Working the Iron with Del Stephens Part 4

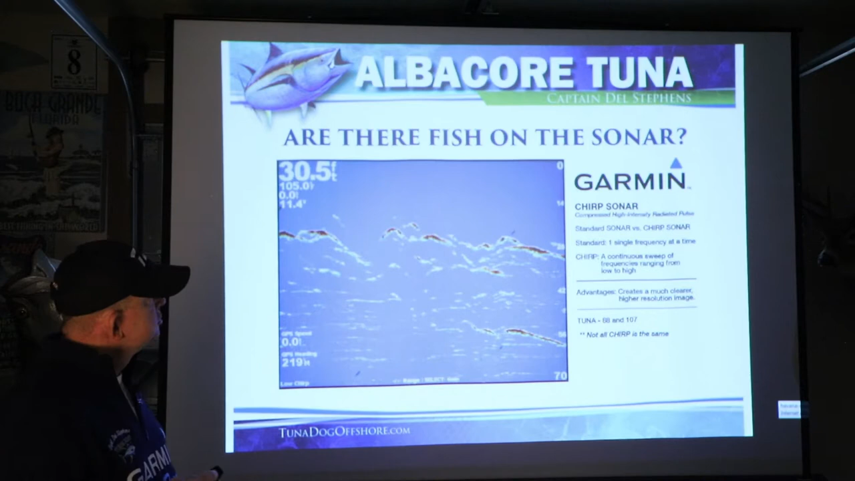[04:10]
change your sonar 0 to 70, 0 to 100 feet, take it off auto, put it on manual, give you a better picture. And now you're on the hunt.
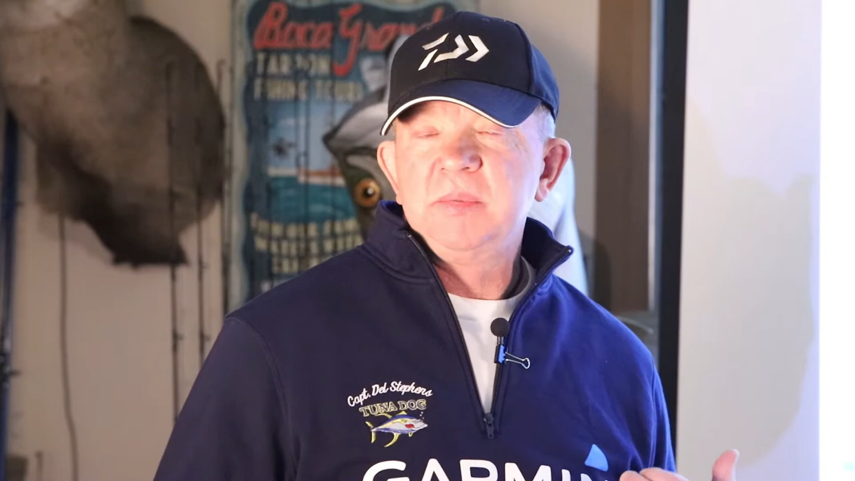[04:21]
And typically what I do is I'll run offshore to a certain spot that I have picked. I get out there, set my sonar like this. I'll turn my pan optics on, which this is an animation of it. And I'm shooting directly down like this one is.
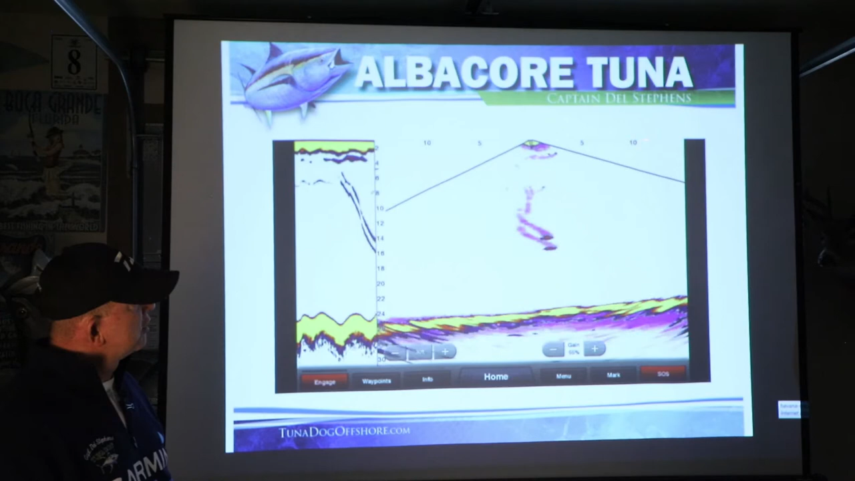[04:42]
And the boat's right here. That's five feet out from the boat, 10 feet out from the boat, 15 feet out from the boat. And this shows a jig coming down and shows a jig coming down now. And the fish comes in and takes it right there.
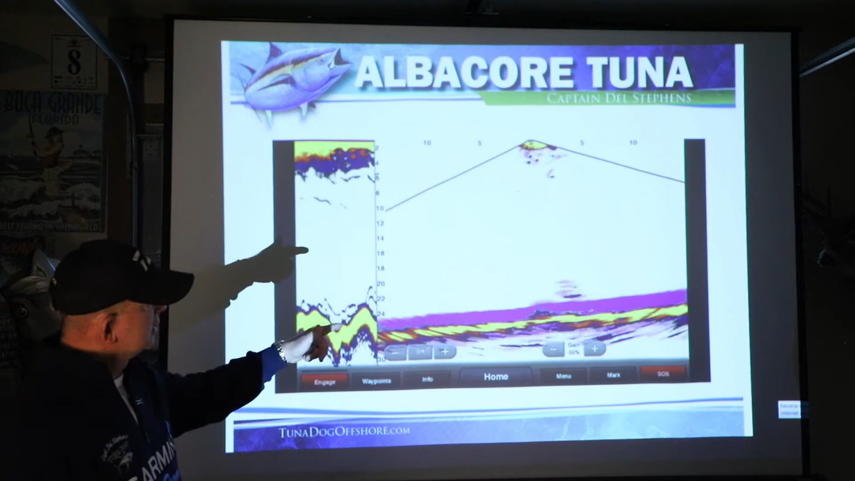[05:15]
And when they drop their iron down, if there's fish down there, the fish will react.
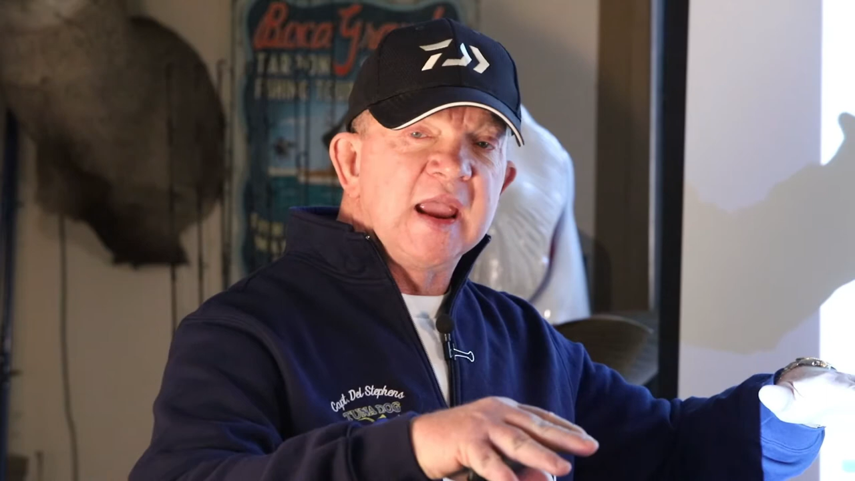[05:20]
Even if they don't take it, they'll react. And it tells me we found the fish. And one of the biggest parts of albacore fishing is finding the fish. So this is a different view with a blue screen. Same looking down, same picture.
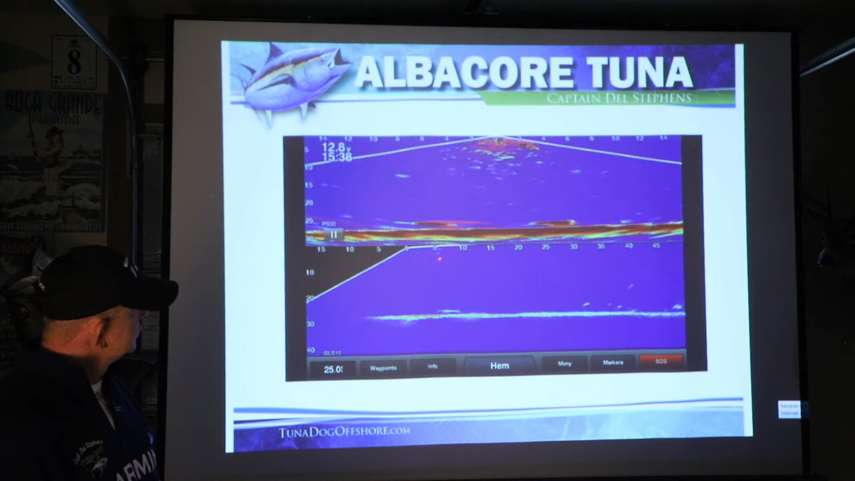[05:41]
This is a different picture looking forward. Here's your fish coming across. And you'll see the jig come down right now. So you can see a jig dropping. They bounce that jig a couple of times. The fish turns. It's going back to it. It's going to jig it again. And there the fish took it.